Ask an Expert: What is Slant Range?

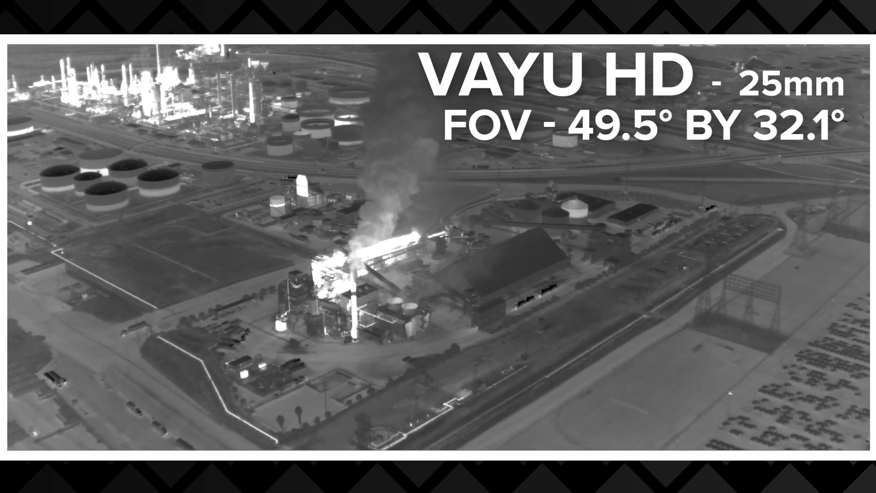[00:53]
and the distance to the object tells us how much of the field of view we're going to be able to see at that distance. Another factor related to that is a thing called instantaneous field of view. That's the field of view of a single pixel. We call it IFOV.
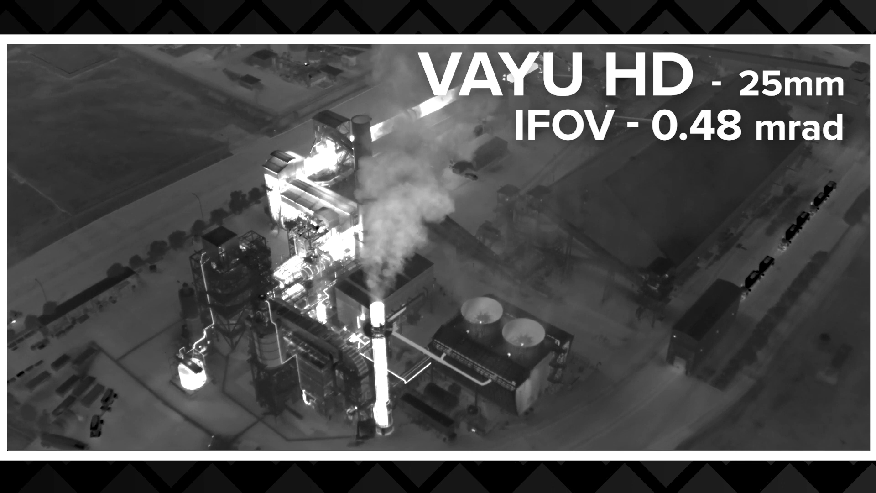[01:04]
And the IFOV at a given distance tells us how many pixels we will get on a certain object at that distance, and that tells us how well we'll be able to resolve that object at that distance.